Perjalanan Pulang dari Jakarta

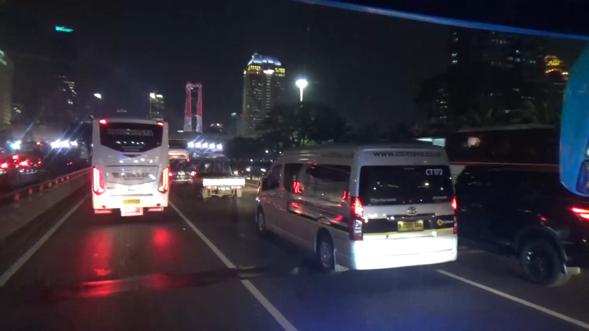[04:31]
Sudah mulai lancar. Oh, itu ada bis Transjakarta itu lewat.
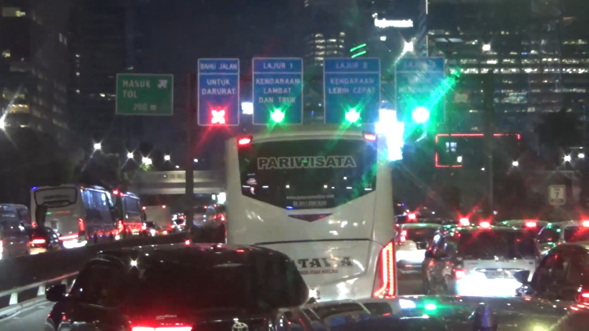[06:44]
ini, di jalan Gatot Subroto ini. Macet. Nah, ini sudah mulai lancar ini.
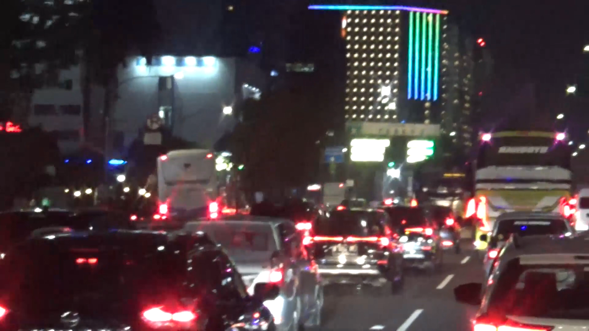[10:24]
meninggalkan pusat. Tapi gedung-gedung cagar langitnya masih banyak di sini.